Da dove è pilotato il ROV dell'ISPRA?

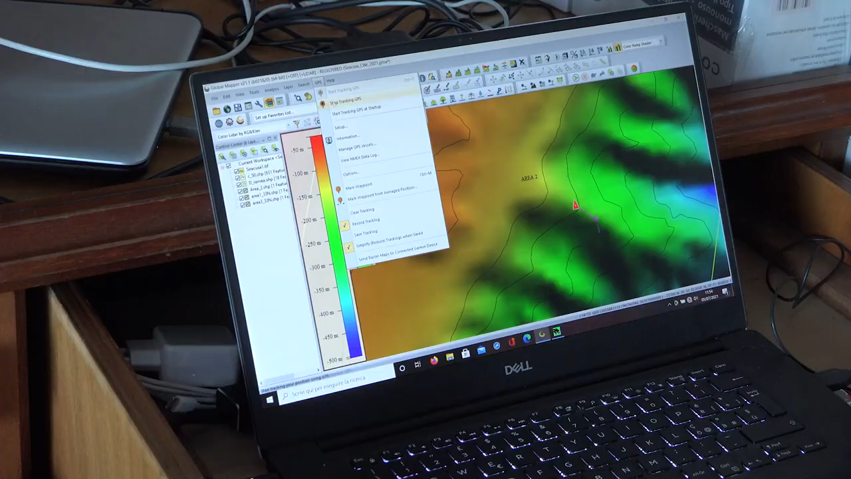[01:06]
cartografico su cui viene riportata una mappa di massima dell'area di interesse ed è possibile pianificare delle rotte dei transetti durante la navigazione